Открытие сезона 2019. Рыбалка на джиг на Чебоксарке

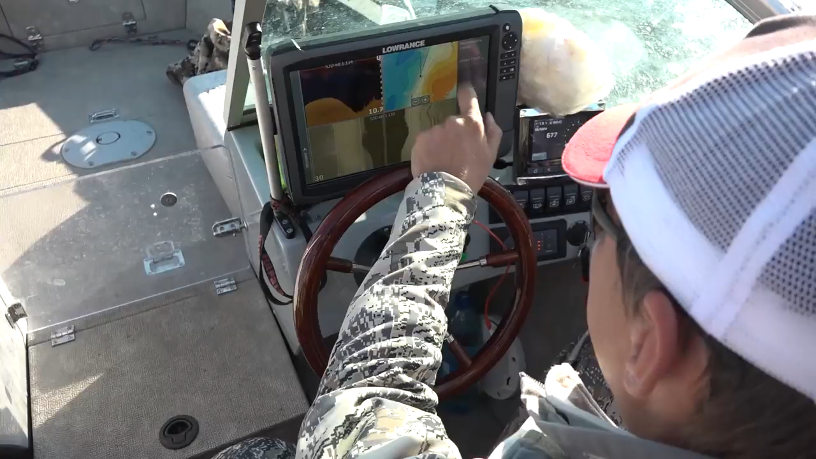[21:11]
Да, туда мы еще сейчас встанем.
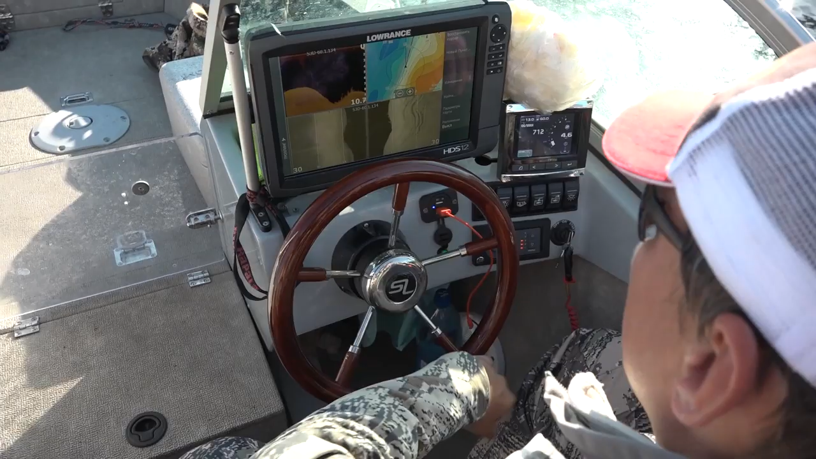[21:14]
Нам вставать где-то вот здесь надо. Сейчас, давай пройдемте.